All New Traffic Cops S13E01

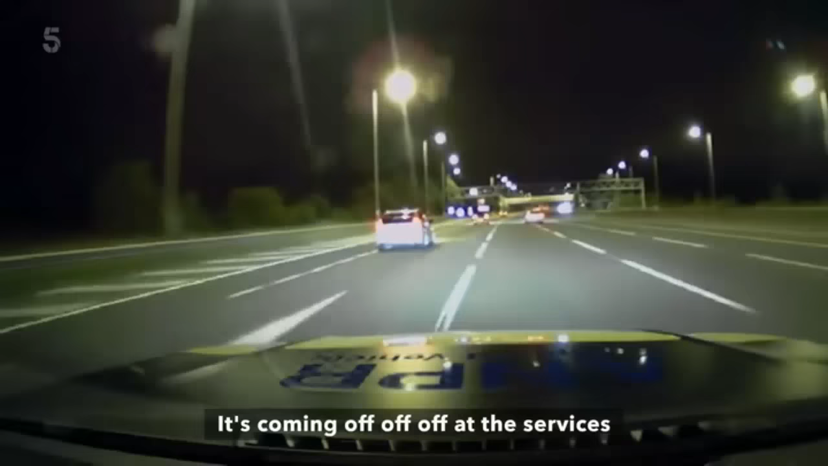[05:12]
..the driver pulls off the motorway. Be alive to the contraflow team, be alive to the contraflow. At that moment in time, they've got nothing to lose.
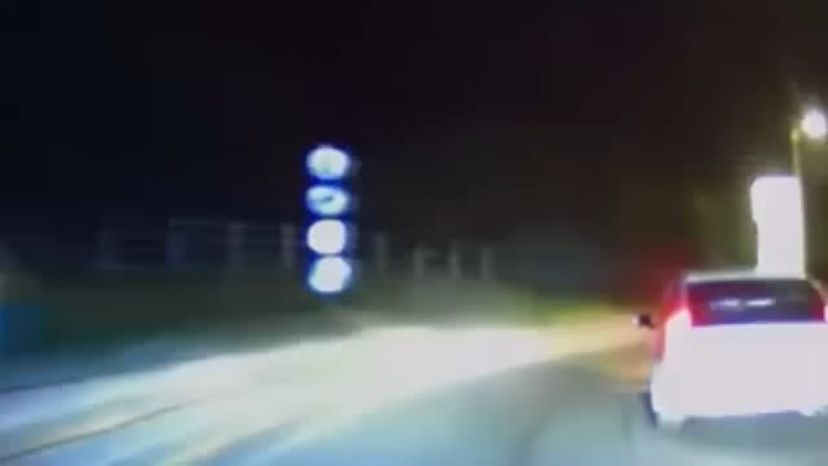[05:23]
They're not thinking about the risks they're taking.
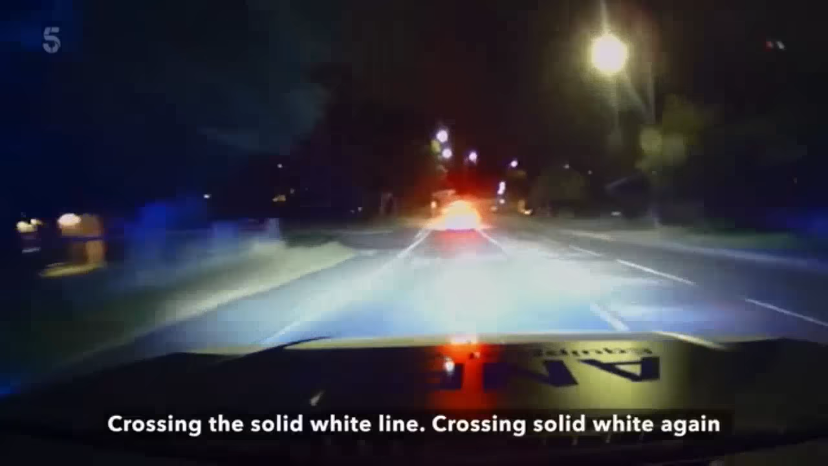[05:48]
Crossing the solid white line. Crossing solid white again. Be at 6-0. Going for the overtake of two vehicles.
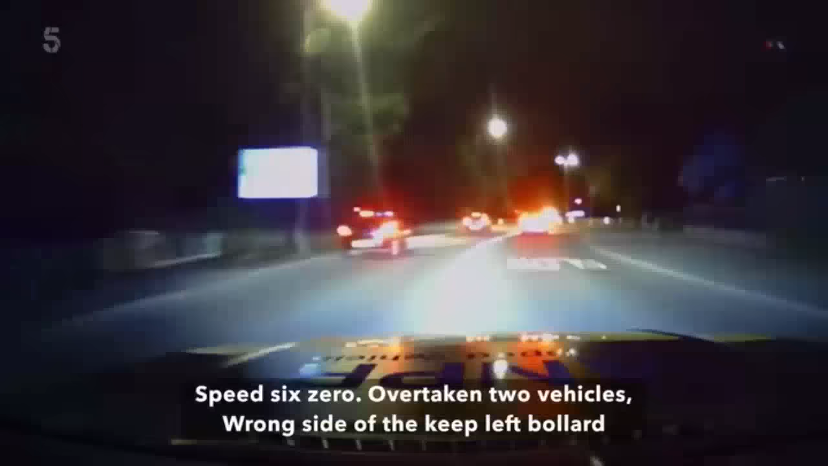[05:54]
One side of the two black collars. Not Sierra 2 to Derbyshire Grim. Confirm you've authorised this pursuit. Yes, it was authorised.
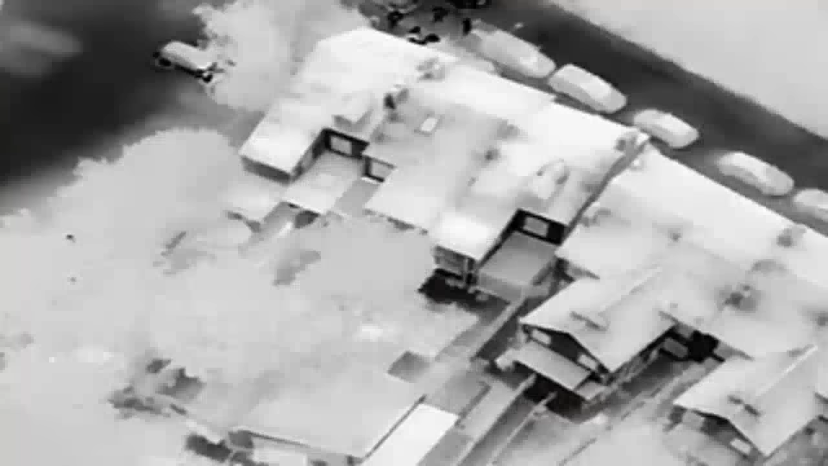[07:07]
Miss Sierra and you two have disappeared now.
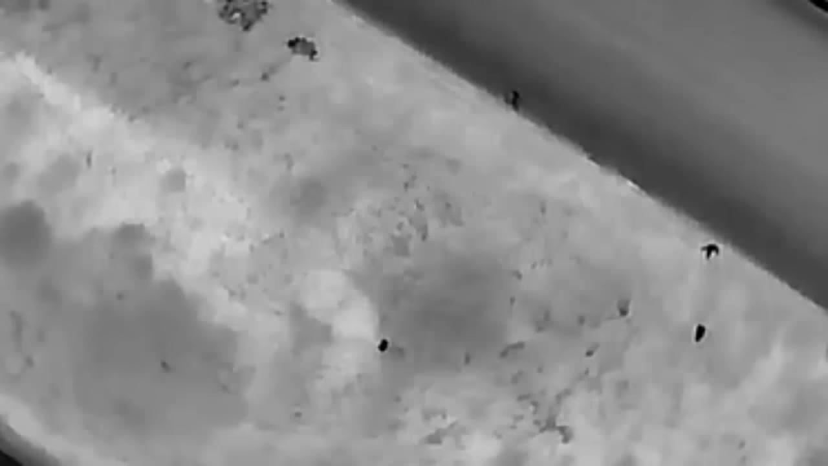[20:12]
It's going to be a decamp shortly. He has a very small dog with him that's running alongside him.
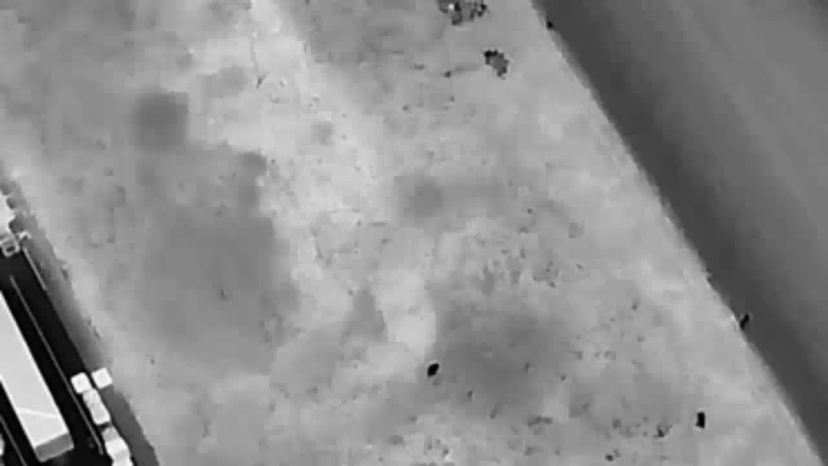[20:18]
He's making good ground. He's almost in the railway station.
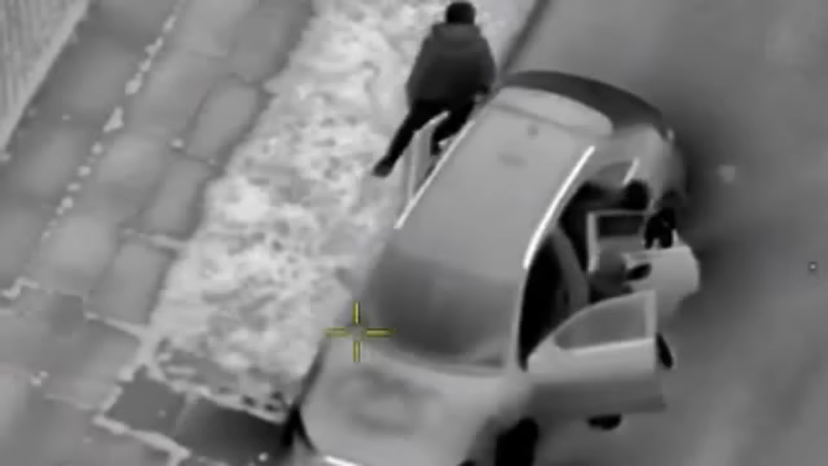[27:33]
Got to decamp, decamp, four out and running. Teenage car thieves on the run.
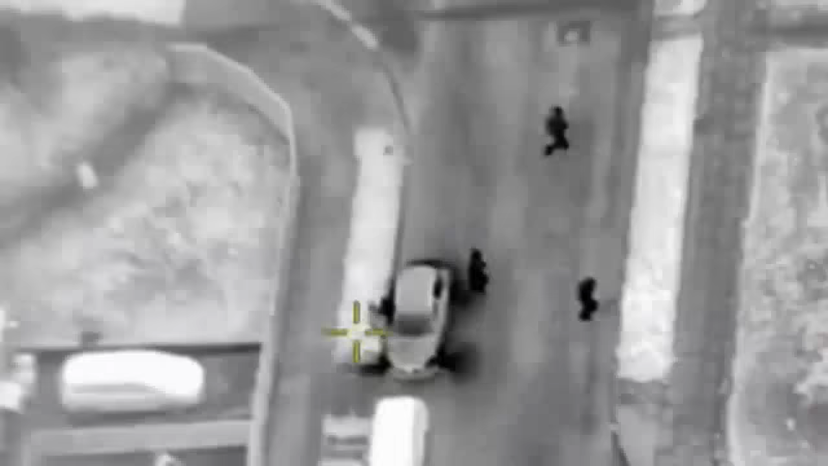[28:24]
Double back on you. We've got decamp, decamp. Four out and running. An eight for four, nine. It has decamps. I'm literally about a mile away from where it is.
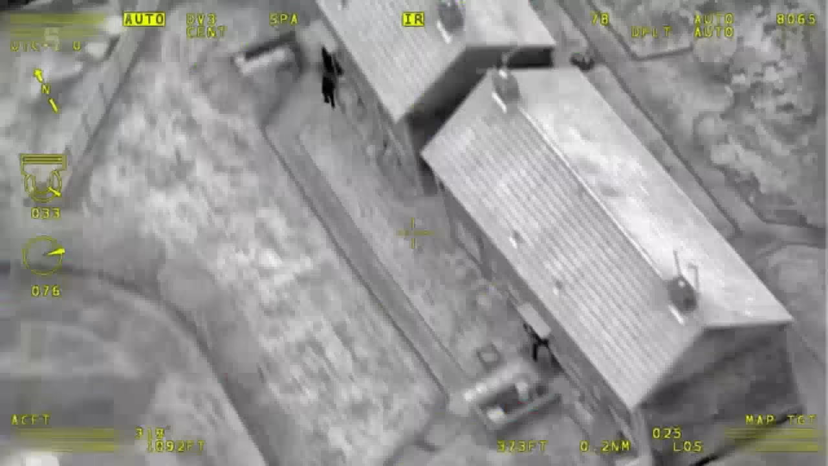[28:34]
At past three, one, no.
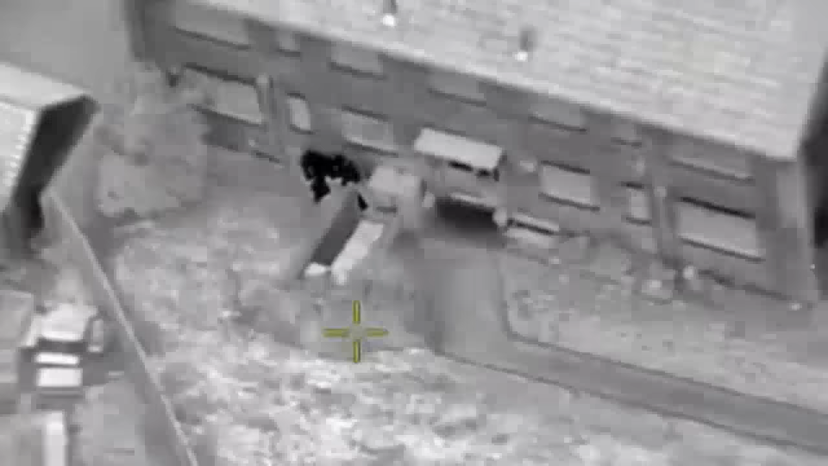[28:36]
We've got two to ground. Is there any way out of it just then?
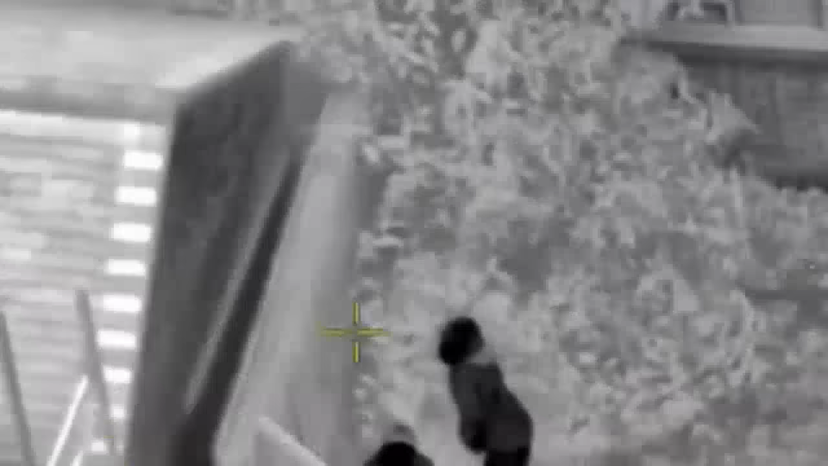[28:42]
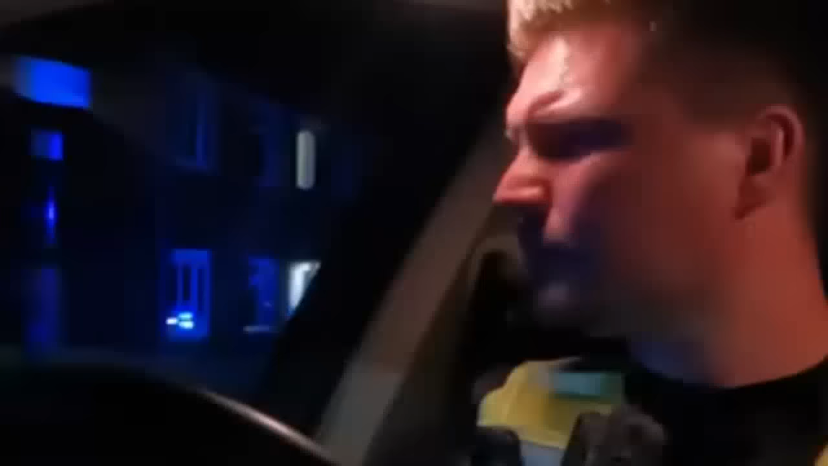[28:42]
With two men on the run in a nearby housing estate, Chris races to the scene.
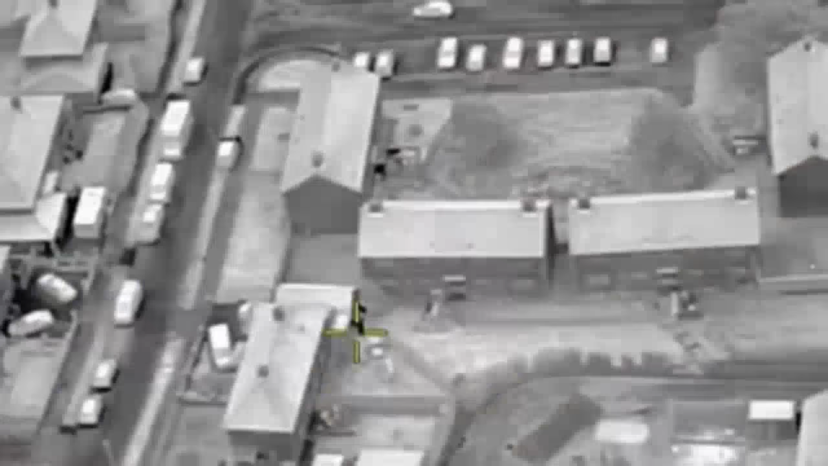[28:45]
Yeah, past three, one, no. We saw him going through that extension.
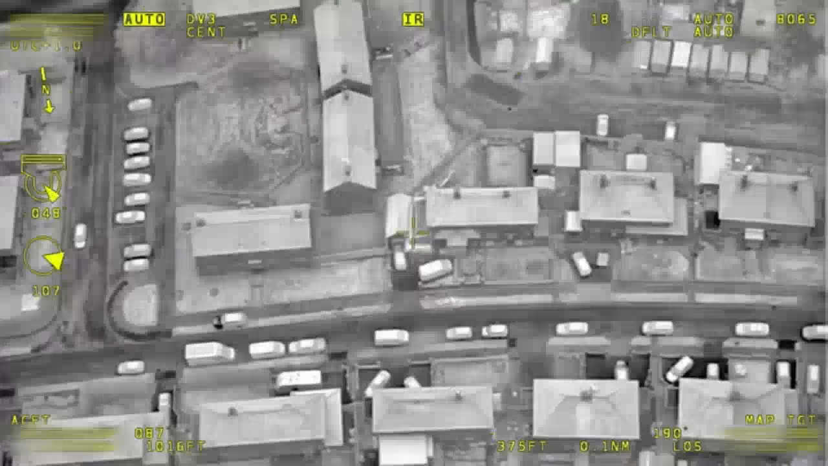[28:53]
The police helicopter directs unit towards the missing suspects.
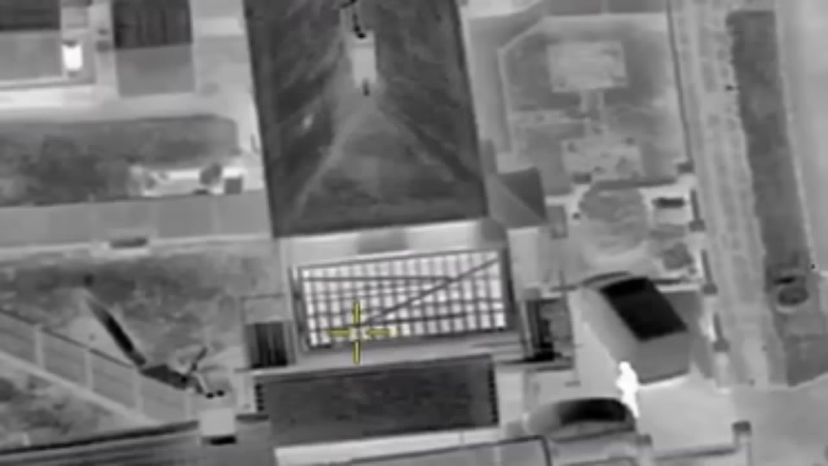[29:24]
They came over the fence at the rear.
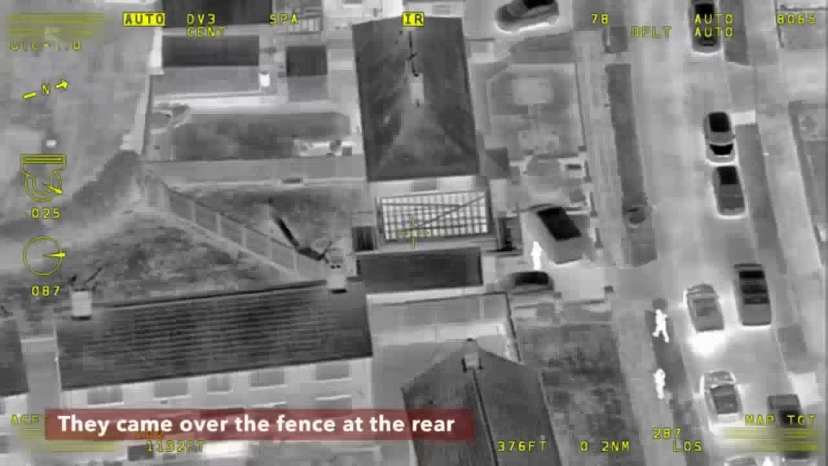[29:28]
And then it went into that extension area. It's on the left of the property. So you're looking at him. I don't want to send Doug in, so come out now.
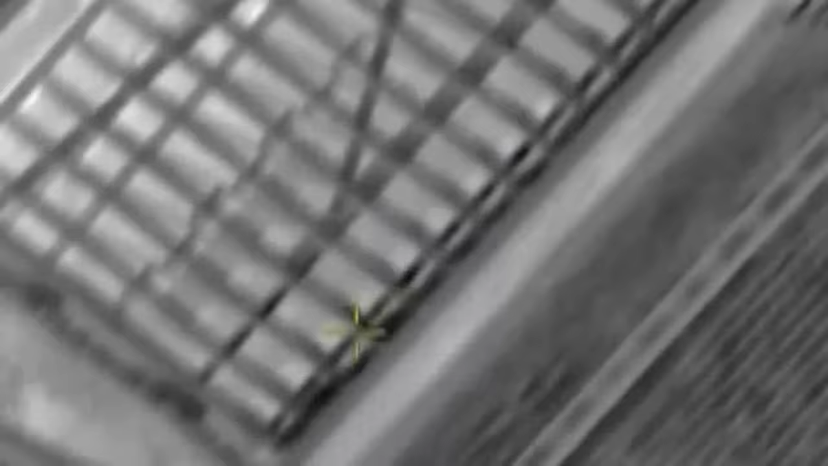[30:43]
There is scaffolding on the back of that extension that's been built.
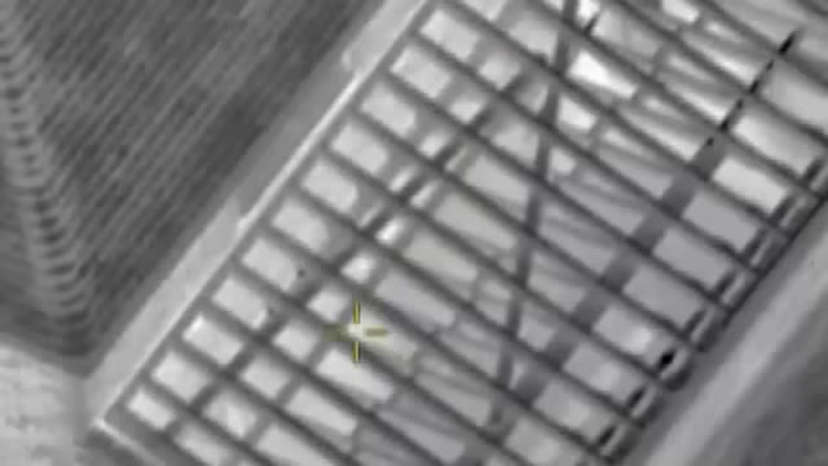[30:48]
It's possible there's hiding place under there.